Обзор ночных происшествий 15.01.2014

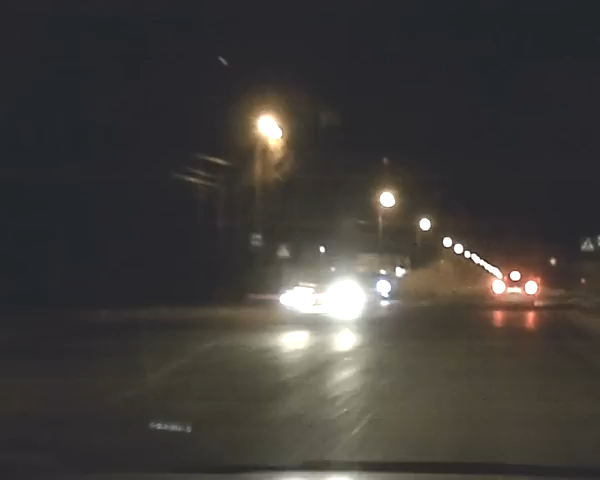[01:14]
что и внедорожник направлении, чуть впереди. Этот самый «Марк-2» скрыл «Лексус» из виду для будущего второго участника ДТП, который управлял «Тойотой» «Приус». ДТП на 1 done.